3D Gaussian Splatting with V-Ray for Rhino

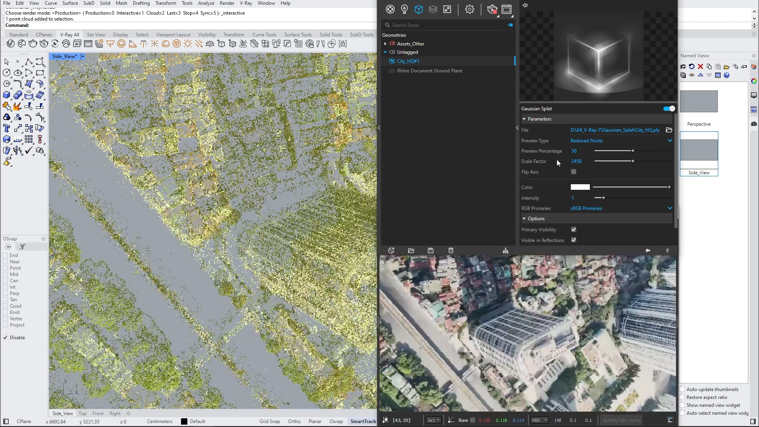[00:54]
The preview of your Gaussian splat is by default limited to the point cloud view.
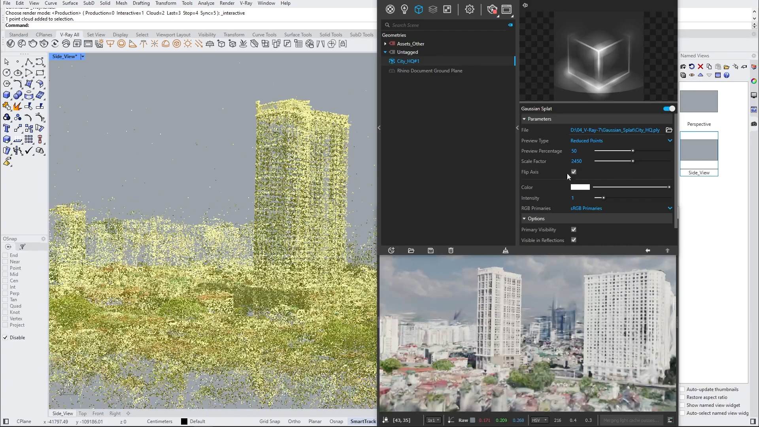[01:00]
To get a more detailed representation, you can increase the preview percentage. Other very important parameters are the color and intensity.
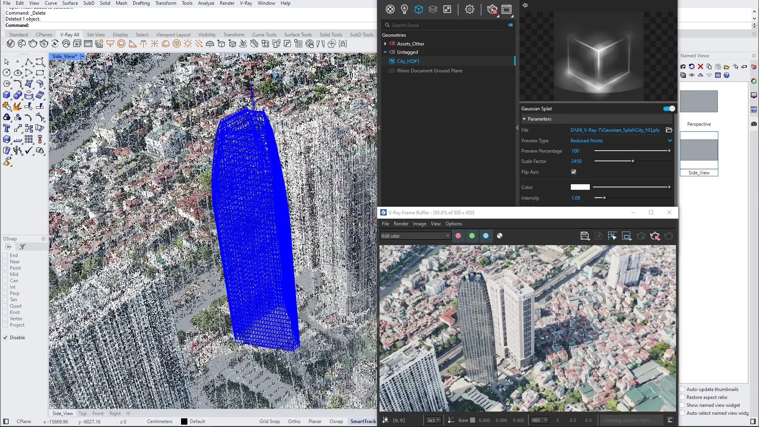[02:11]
Because the Gaussian splat is not a 3D model, it does not receive any shadows. One way of creating contact shadows onto a surface of a Gaussian splat is by creating a shadow catcher. To create a shadow catcher model, we'll use the point cloud preview and recreate the shape of the building right next to the sky scraper we just added from the Chaos Cosmos.